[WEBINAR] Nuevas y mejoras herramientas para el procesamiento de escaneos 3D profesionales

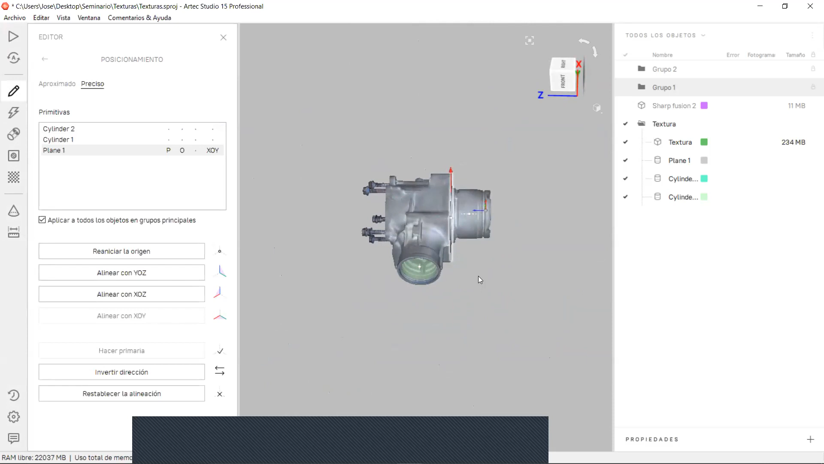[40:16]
X o Y, ¿sí? En este caso digamos que este sería nuestro plano de planta, ¿bien?
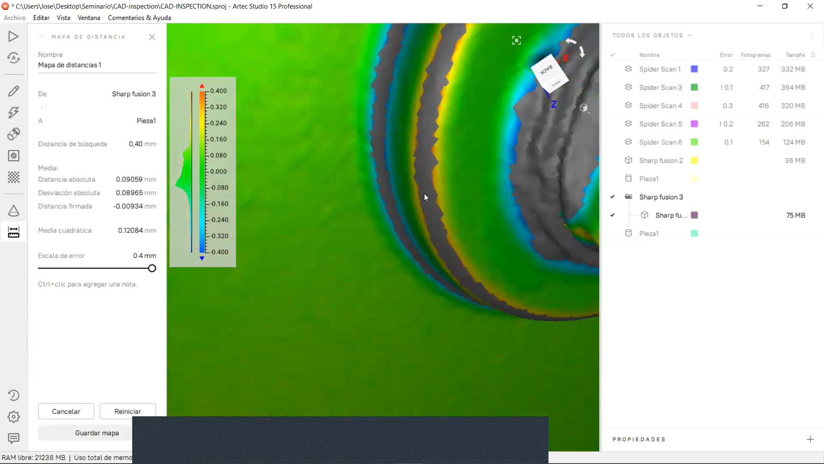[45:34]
acá, obviamente, fíjense que nos está faltando información, ¿por qué? Porque nuestra malla nos indica que eso es una zona de redondeo el cual no tenemos en el objeto K, ¿bien?
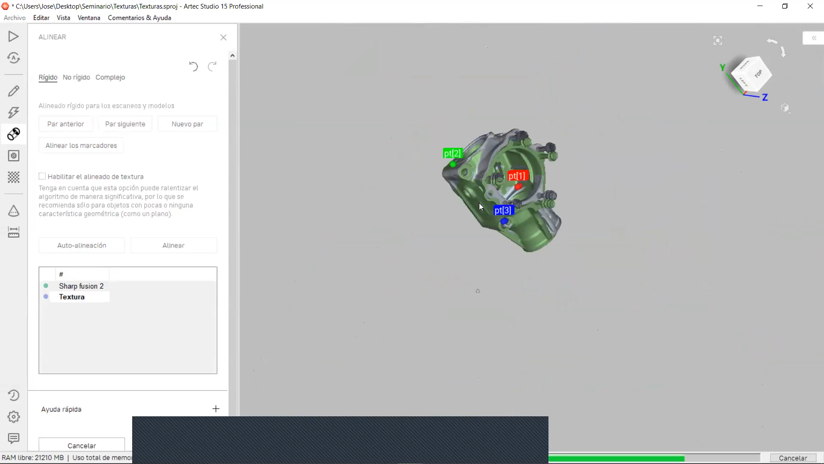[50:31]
Fíjense que ahí el intento ubicar y lo hacen automático, le decimos aceptar, ¿sí?
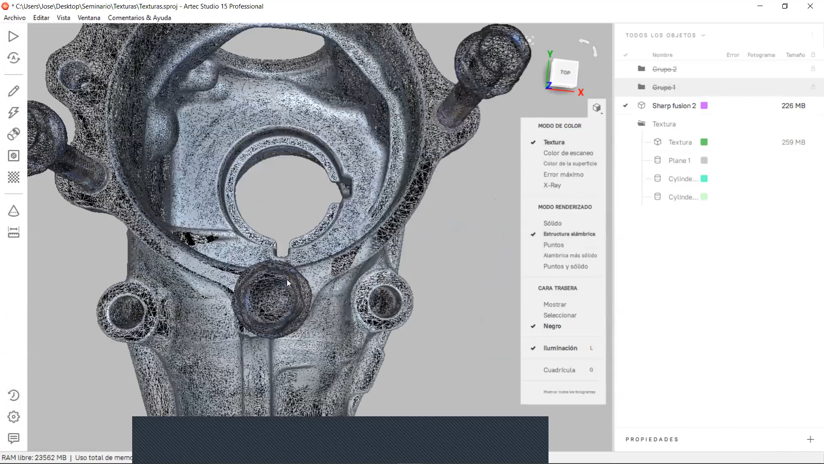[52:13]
Fíjense que en el tipo de visualización, si yo vengo acá a estructura alámbrica, fíjense la cantidad de triángulos de este archivo,
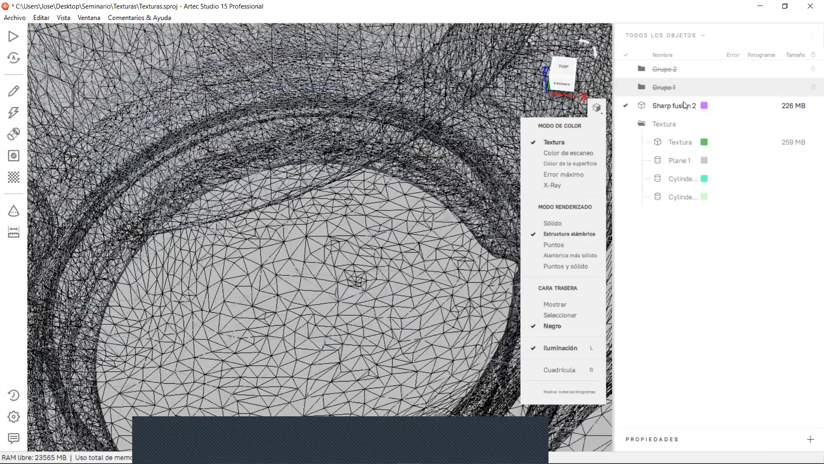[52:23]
digamos este, ¿sí? Digamos que lo pasamos nuevamente para poder mostrar este ejemplo, ¿sí?
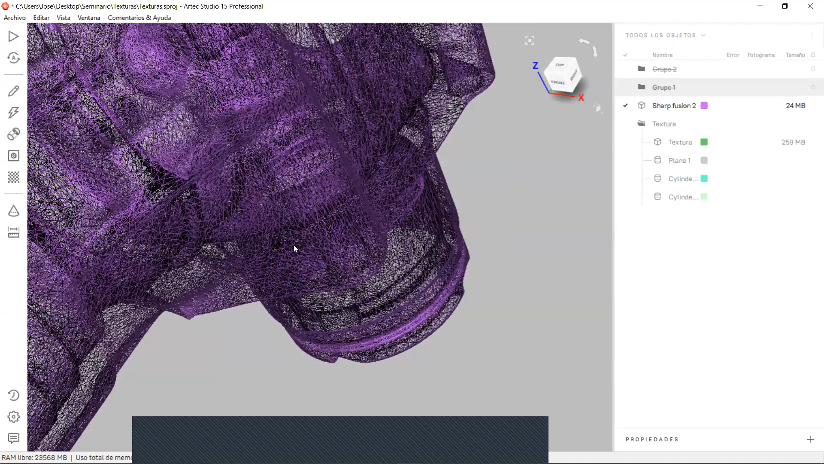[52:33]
Porque el otro se había cargado nuevamente con una nueva malla de la textura,
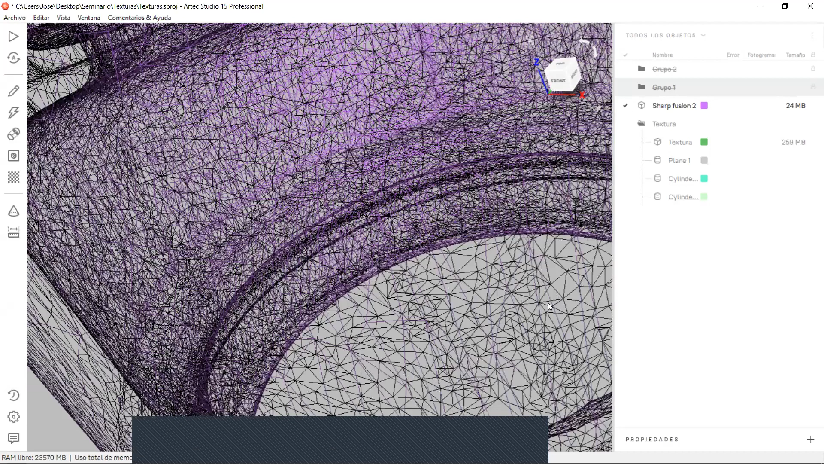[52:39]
que era la copia de la otra, fíjense acá la cantidad de triángulos, como se ve, está simplificada esta malla,
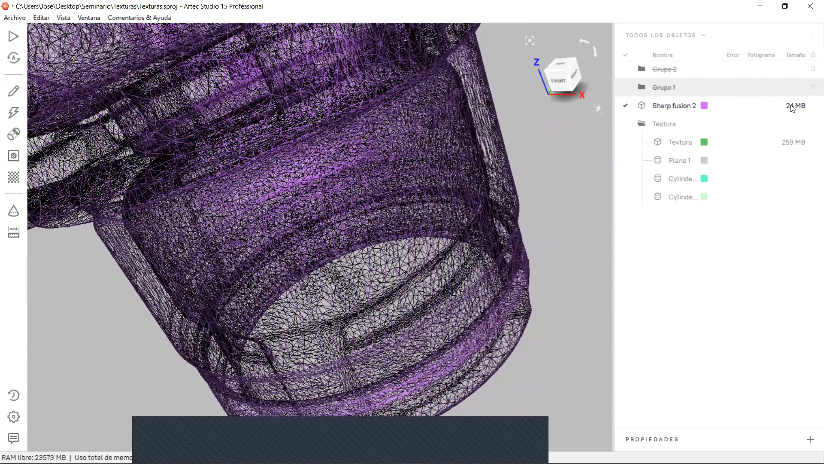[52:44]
fíjense el tamaño del archivo, y si visualizamos esta otra, fíjense que es más numerosa.
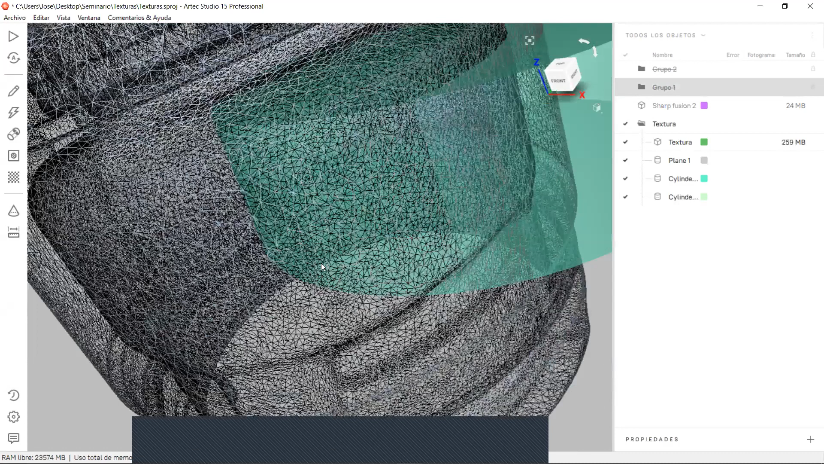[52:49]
Entonces nosotros podemos simplificar para tener una productividad en el rendimiento, ¿sí?